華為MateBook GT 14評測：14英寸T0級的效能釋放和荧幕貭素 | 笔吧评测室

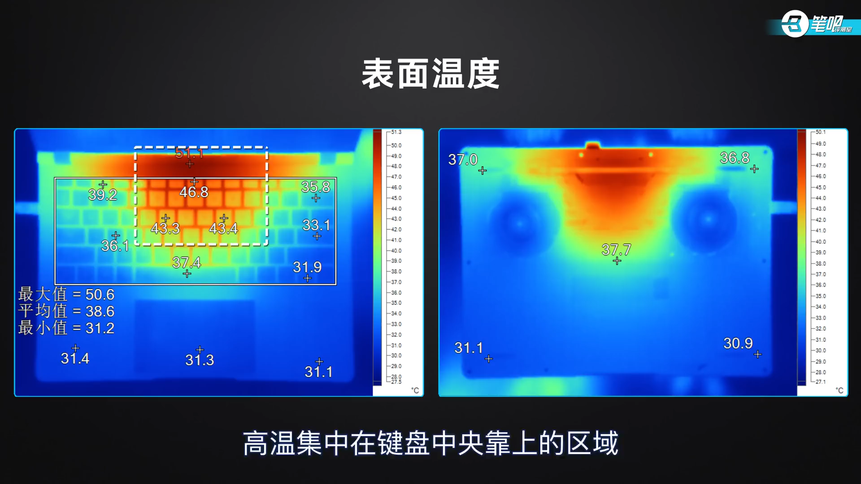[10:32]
8度 热感明显背面中央也有一块高温区噪音方面它的满载人为分贝值是50.